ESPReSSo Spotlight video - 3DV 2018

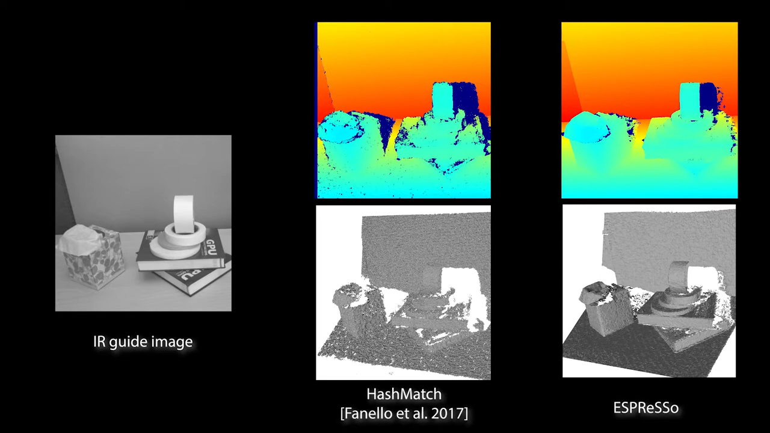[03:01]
Espresso's output is substantially more precise than state-of-the-art assisted stereo methods, such as HashMatch, shown here.
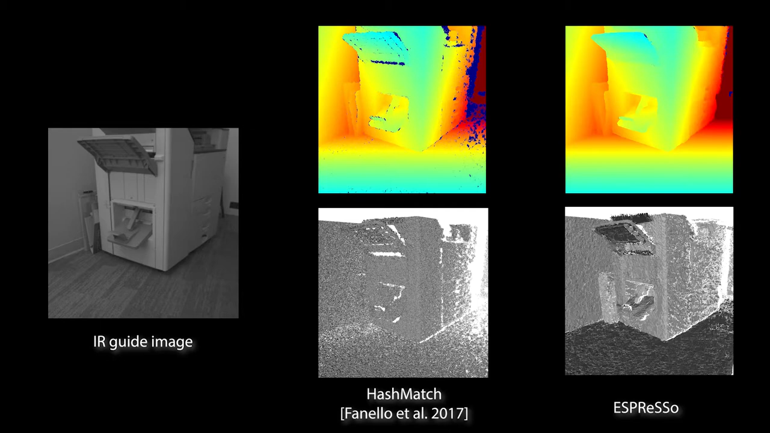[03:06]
Note especially the quality of the depth on oblique surfaces and near depth edges, where HashMatch simply discards pixels.
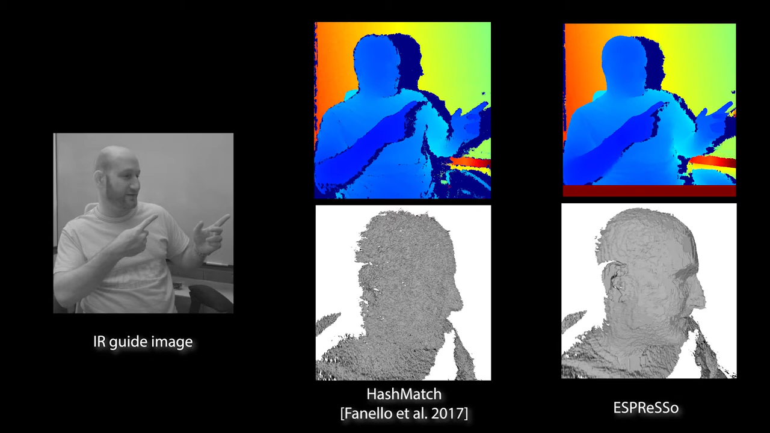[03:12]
Because Espresso uses arbitrary high-frequency illumination sources, multiple sensors can capture depth simultaneously without interference.
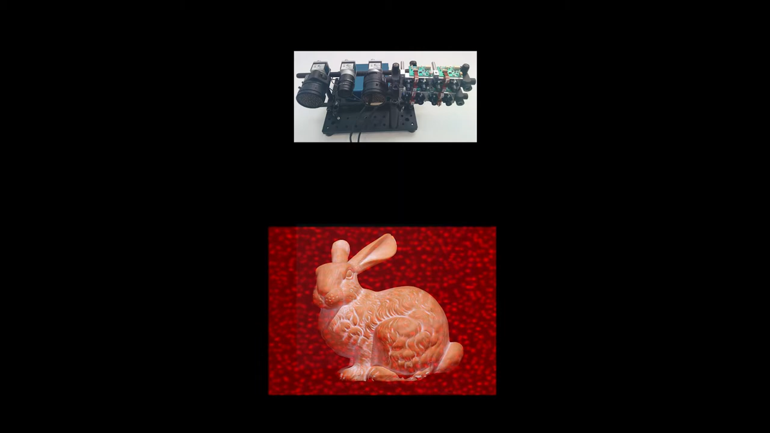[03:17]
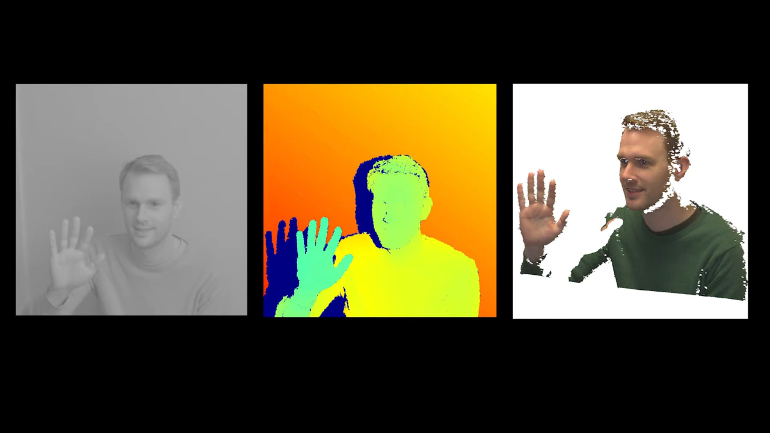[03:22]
Synchronized RGB cameras capture color texture without visible dot patterns. We think Espresso can unlock many interesting interactive applications in entertainment, communication, and collaboration.